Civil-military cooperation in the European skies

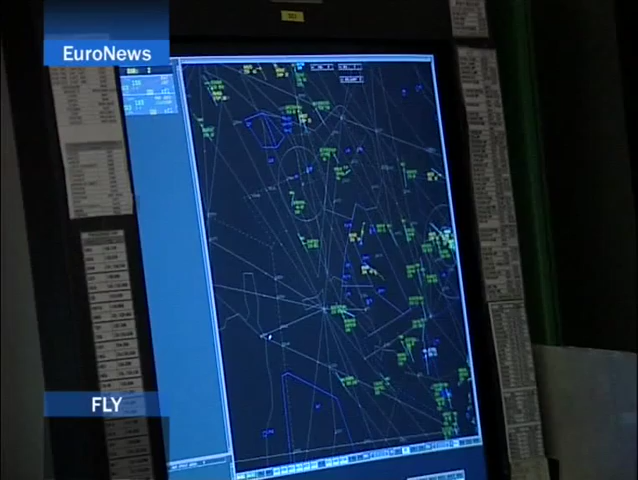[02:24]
Our system lets us use the same data in order to carry out operations to a very high standard, as we're all on the same wavelength here.